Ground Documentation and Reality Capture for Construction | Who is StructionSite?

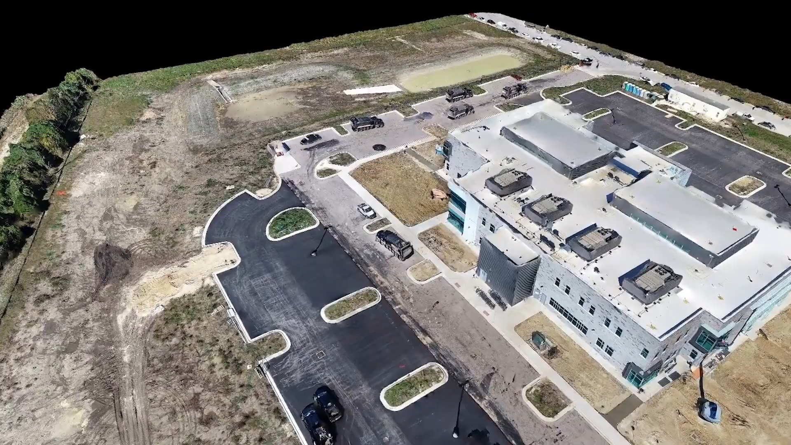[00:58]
Now you have one place where you can have your high resolution 2D maps and 3D models mixed with your ground level 360 photos.